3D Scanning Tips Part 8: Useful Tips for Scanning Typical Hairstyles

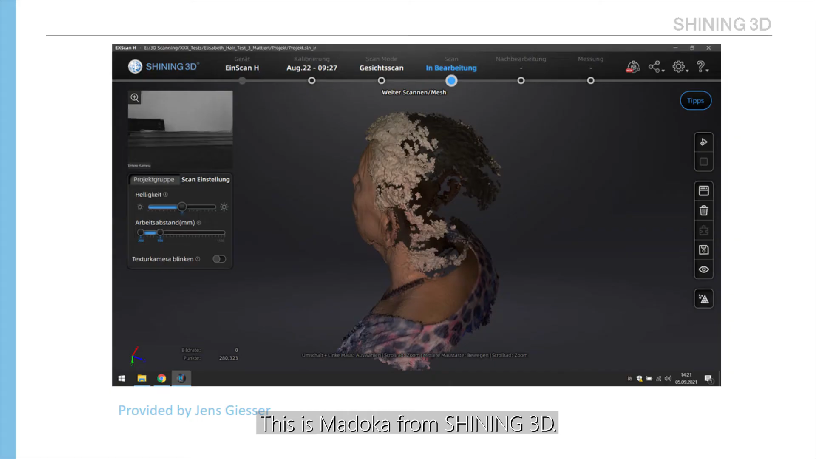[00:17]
Recently, it seems that some of our customers are having difficulties in scanning hair, so we are gonna deliver a video to help you with that. In this video, we are gonna cover some tricks and tips on scanning some common hair styles.
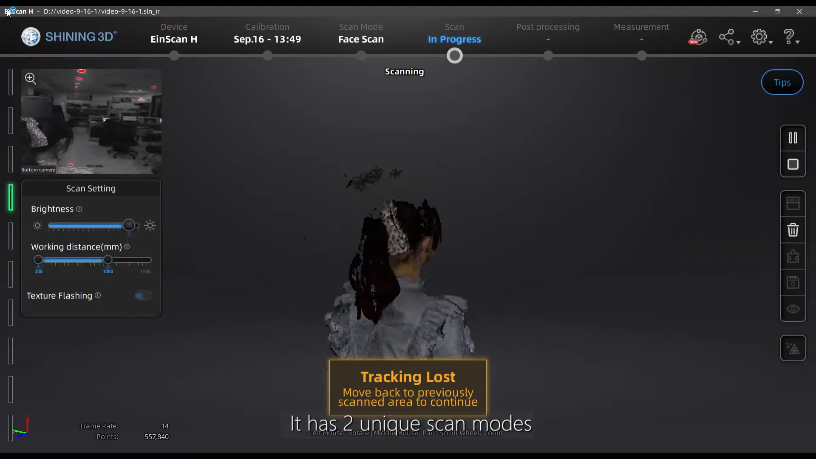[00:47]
It has two unique scan modes, which are body scan and face scan mode.
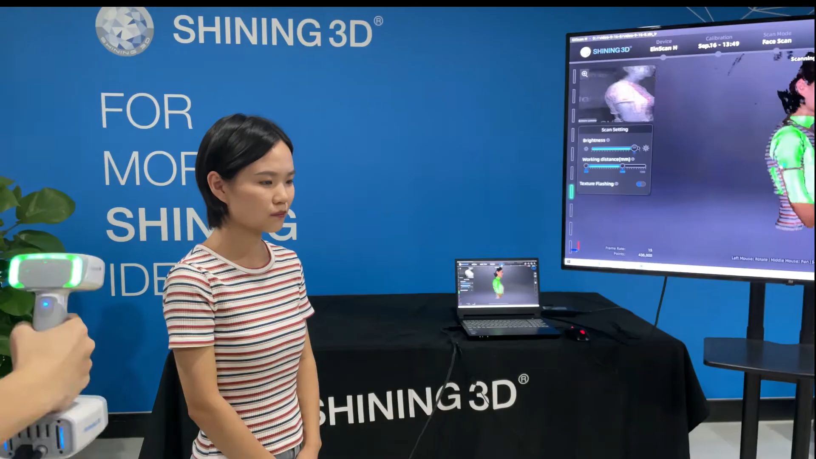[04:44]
Straight hair is also suitable for scanning.
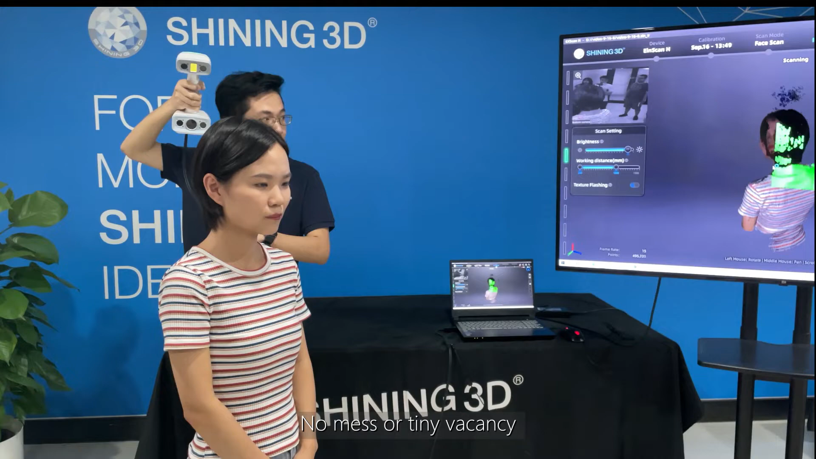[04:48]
No mess or tiny vacancy bother you scanning the hair.
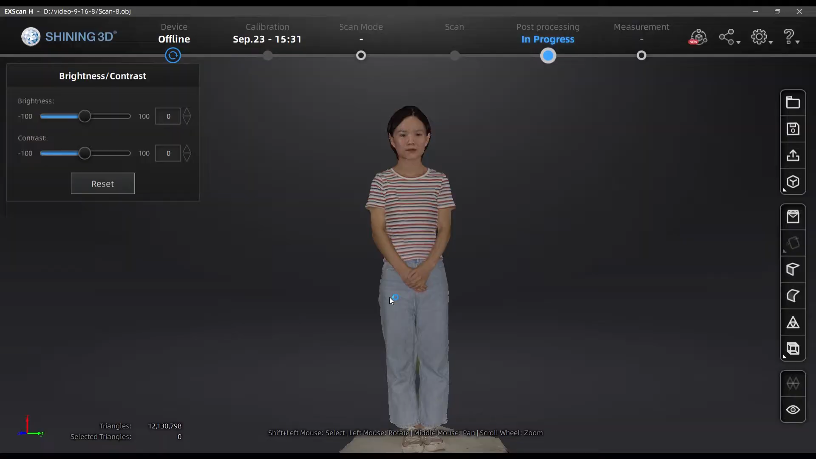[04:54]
The data of hair have been captured pretty much.
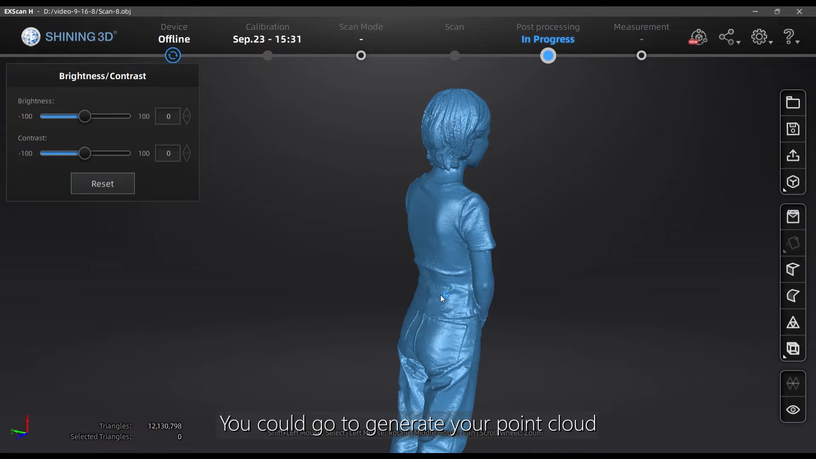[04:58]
You can go to generate your print clouds. Then do the mesh by watertight.
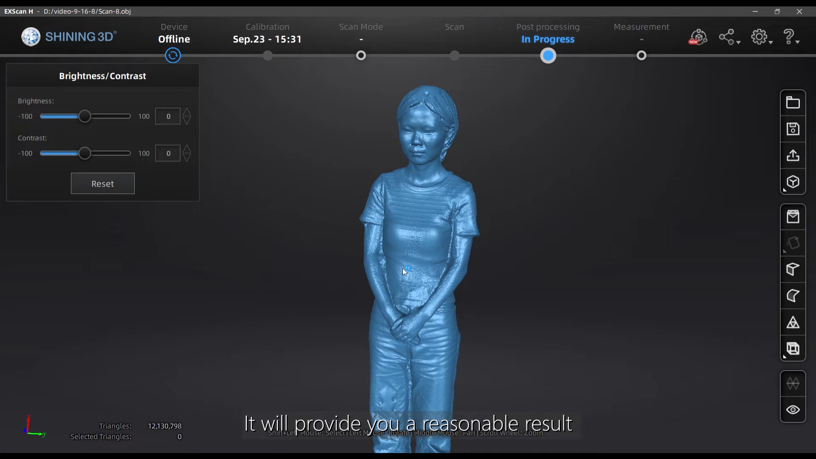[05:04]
It will provide you a reasonable result without any holes left in your data.
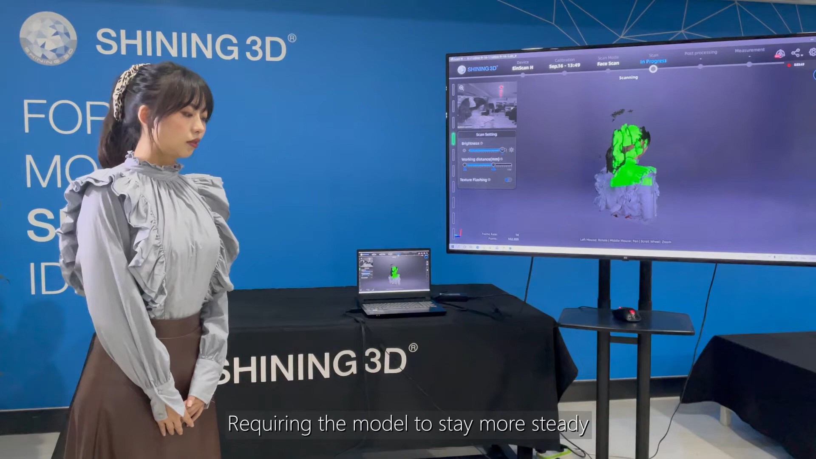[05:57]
requiring the model to stay more stately, avoiding hair movement with the best try as well.
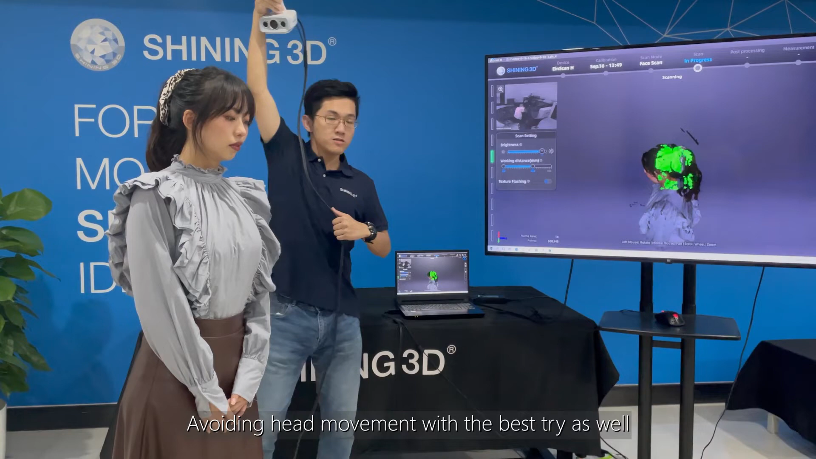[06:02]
And the end of the tail is spiky so it is difficult to capture.
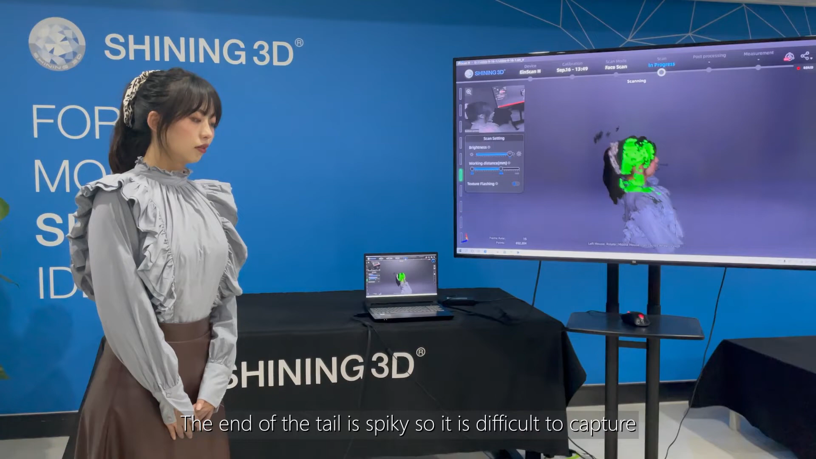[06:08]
And by the way, the solution is just the same with the curly hairstyle.